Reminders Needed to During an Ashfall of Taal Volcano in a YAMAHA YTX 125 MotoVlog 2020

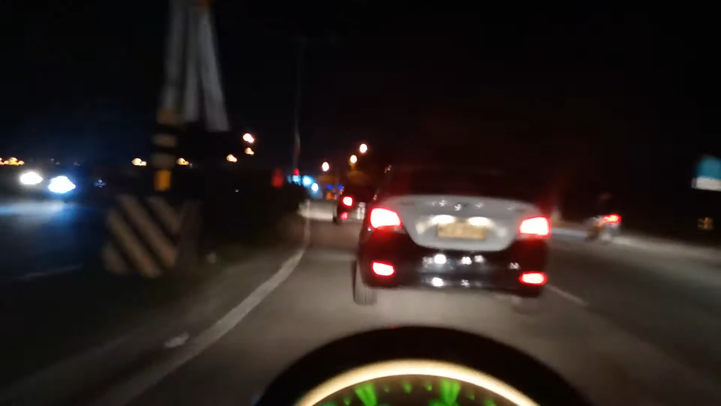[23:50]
Whoa! XR150 boy! we have your riding in a ashy dense condition in the road. Yeah, there's been ash falling and rain also. You have to protect your eyes, head, face, and skin. Because all of those, because you're in the bike, you're in the element.
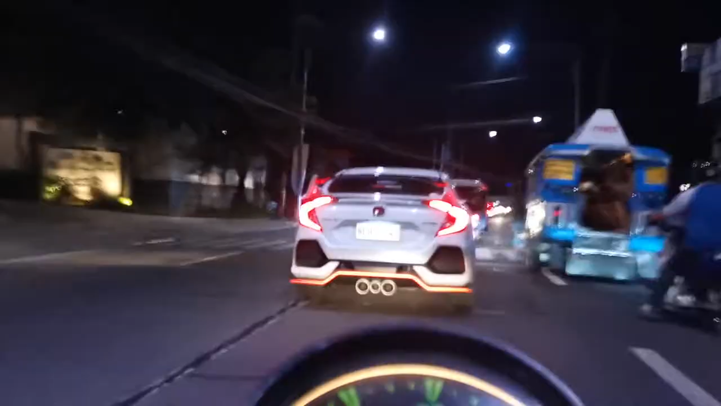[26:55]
Explain everything. Oh wow! Look at that car. I like that. On the Civic.
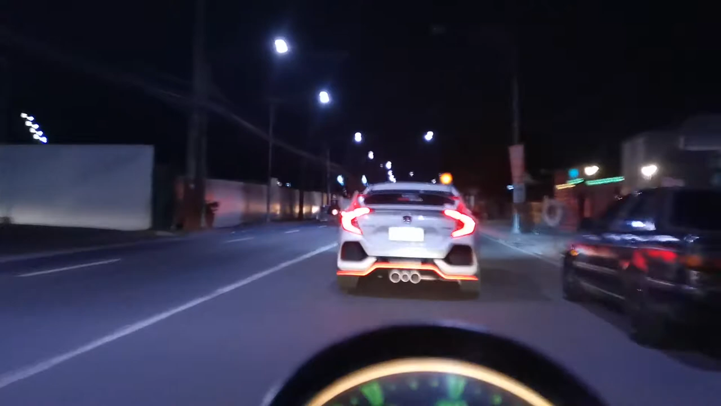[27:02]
Nah. Look at the look at the license plate. Nah. Wait, summer. Hey, it's a Honda Civic and it's white. And his plate number says,
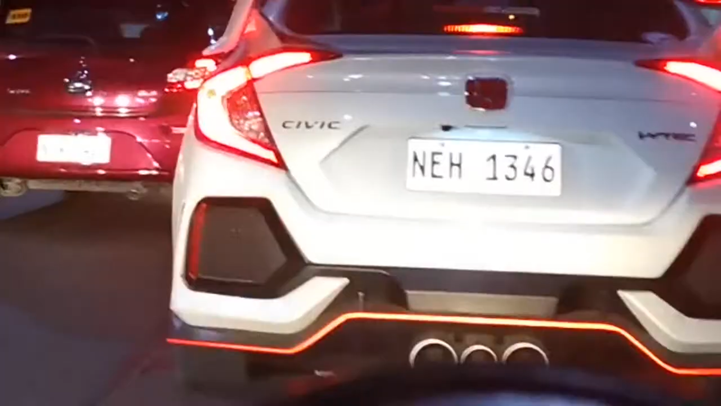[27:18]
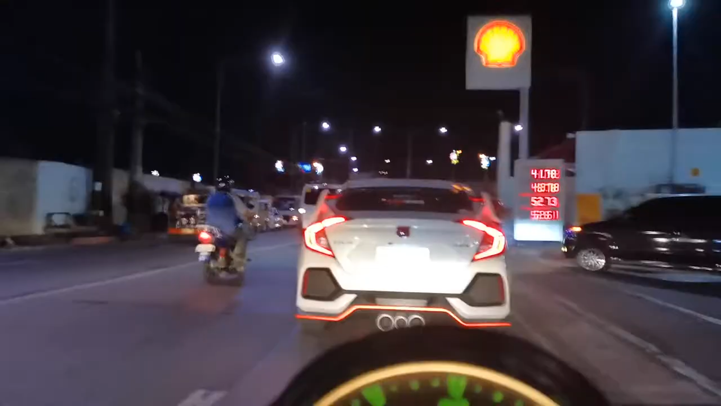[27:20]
nah. Okay, I won't believe you. Don't believe him. Don't believe him because he says, nah. Don't believe him. Because he has three mufflers in the middle. Yeah.
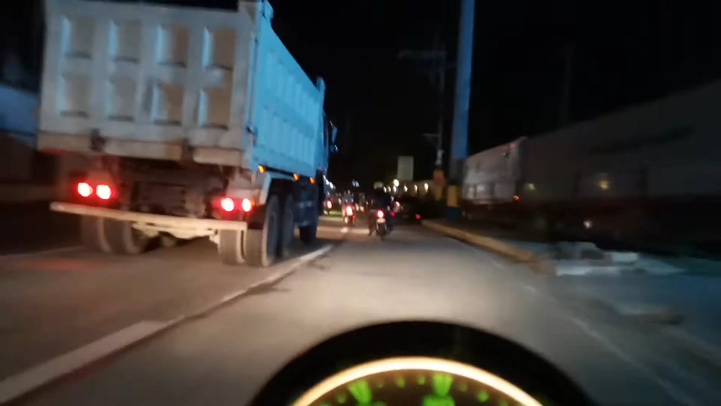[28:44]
Very nice here. Bravo, guys. Scooters. Underboats. Where's it? Thank God you got not really, really that slick. I don't want to get outside of truck.
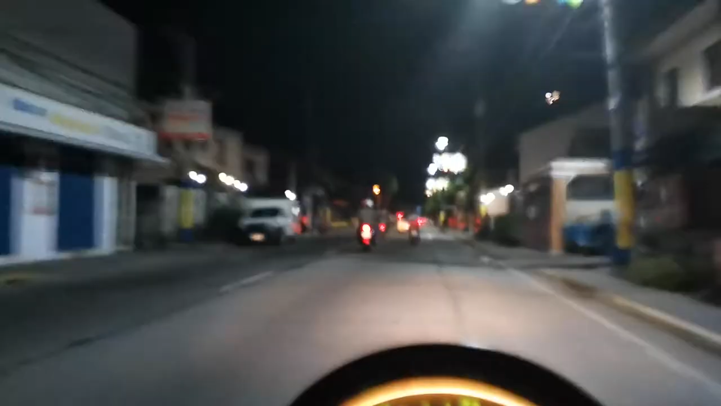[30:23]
Full of motorcycles. Forgive me, everyone, if I'm the only one who can understand my own language. Well, to be basic,
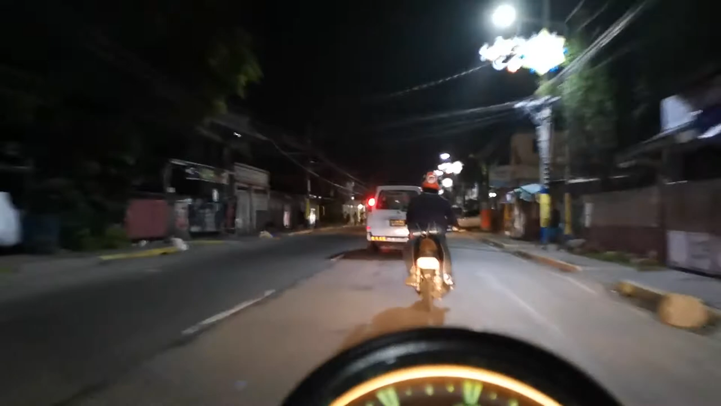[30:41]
I'm on the road with the Civic.
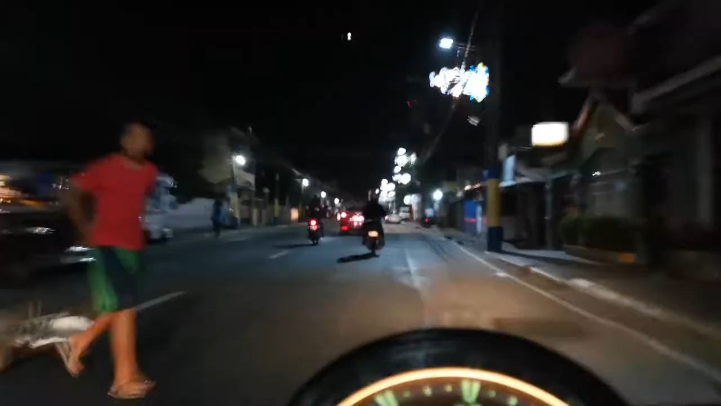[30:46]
Nah, it's not a Honda Civic. Nah, imagine our friend like those wind cars. Did you see that? Yes. Signal light of the jimmy actually a fog light. That one you only can see here in the Philippines.
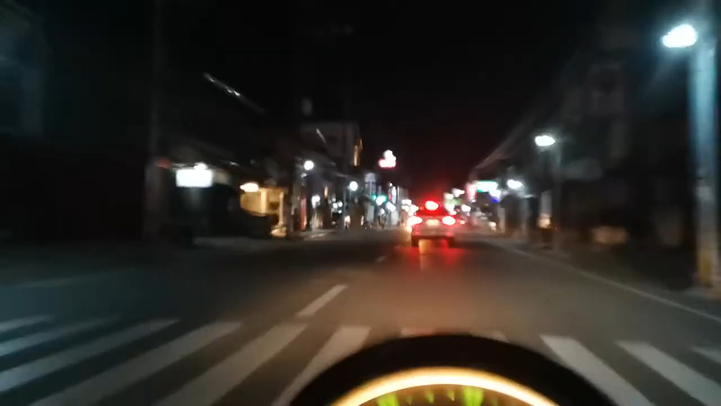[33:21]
So much see those distractions along the way. What? It's counter flowing me. I'm a motorcycle. I'm a small thing in the world and you're owning a pickup truck and a SUV.